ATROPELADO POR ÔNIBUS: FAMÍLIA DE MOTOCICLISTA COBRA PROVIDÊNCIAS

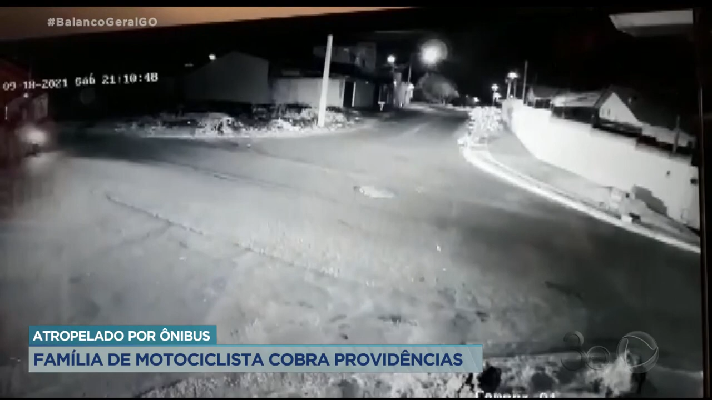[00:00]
A imagem é impressionante e mostra o momento exato que o ônibus atinge em cheio um motociclista. O acidente aconteceu há pouco mais de duas semanas.